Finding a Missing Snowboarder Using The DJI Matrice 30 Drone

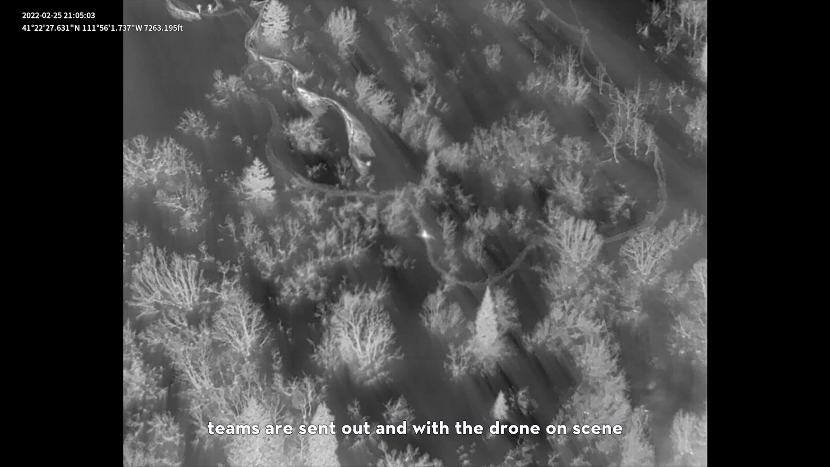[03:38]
After that, teams were sent out and with the drone on scene, there's no more guesswork on where this guy is.
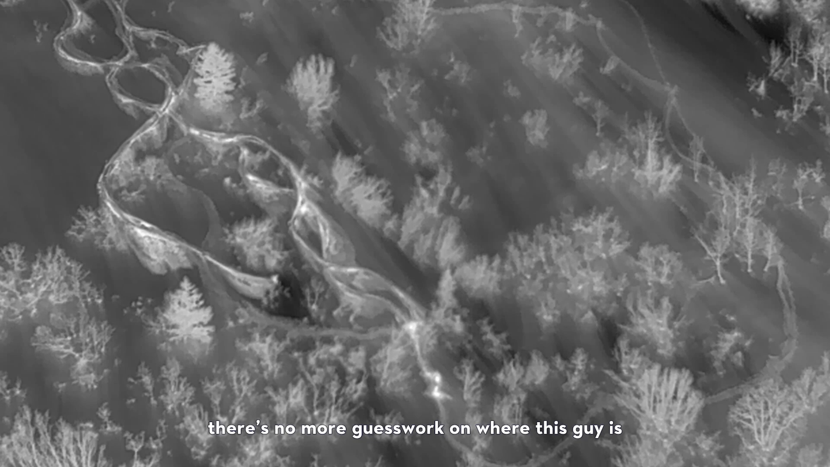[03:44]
They knew exactly where it was because the drone was directly above the missing person.
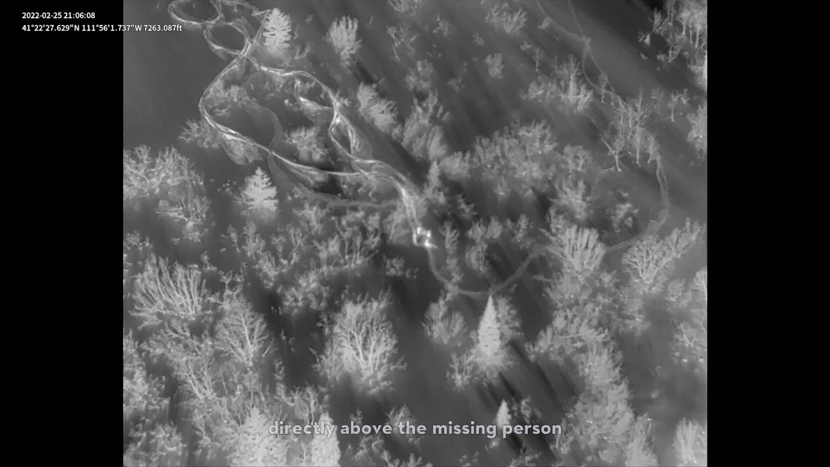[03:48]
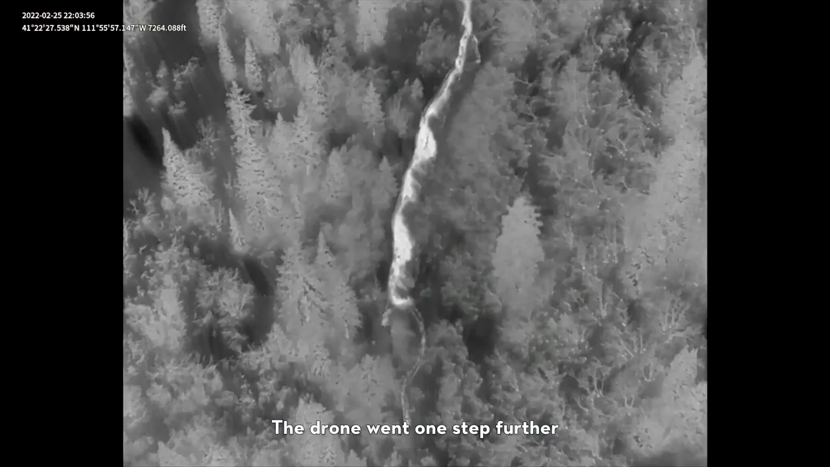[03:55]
The drone went one step further and started plotting out the way out for everybody.